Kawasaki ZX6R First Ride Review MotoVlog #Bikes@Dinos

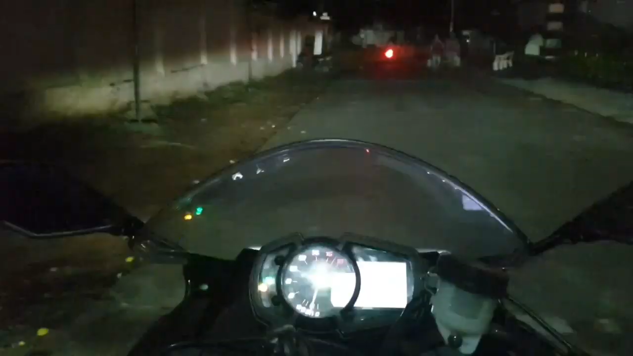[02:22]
The twin LED headlamps look great and as you can see here they offer superb light spread at night while consuming lesser battery.